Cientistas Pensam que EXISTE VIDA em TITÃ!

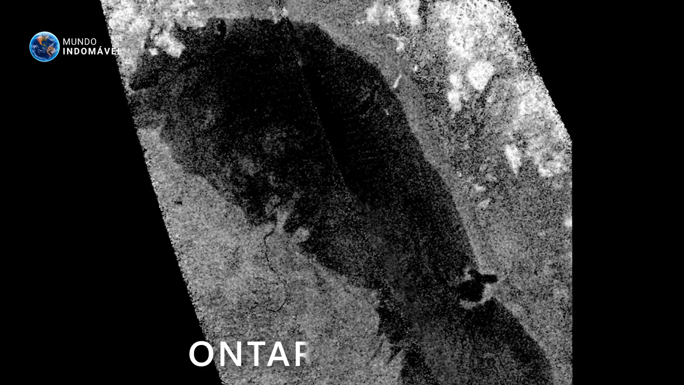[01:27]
que posteriormente foi confirmado como um lago,
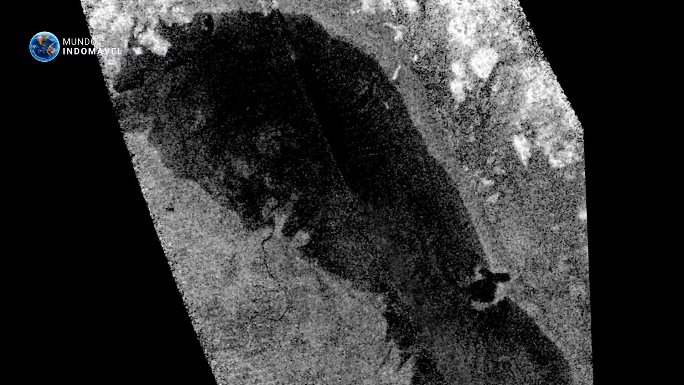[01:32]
se estendendo por uma área de 15 mil quilômetros quadrados. E as estimativas sugerem uma profundidade máxima de até 7 metros.